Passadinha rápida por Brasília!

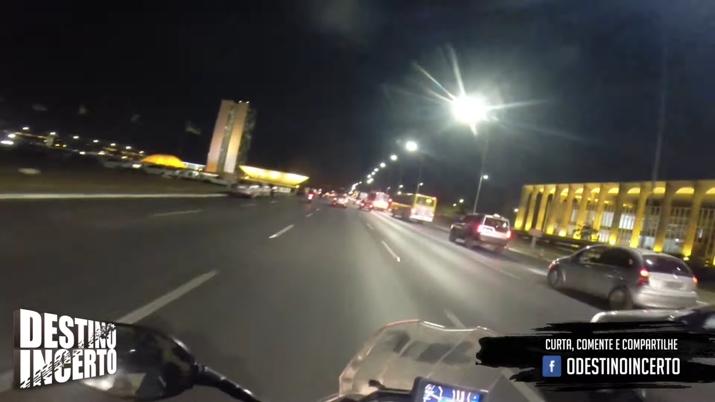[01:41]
que tem os prédios conhecidos como o Congresso, que é bem famoso, o Palácio da Justiça, o Palácio do Alvorada. E é isso aí. E aproveitando que eu estou em Brasília, eu vou fazer a minha campanha política.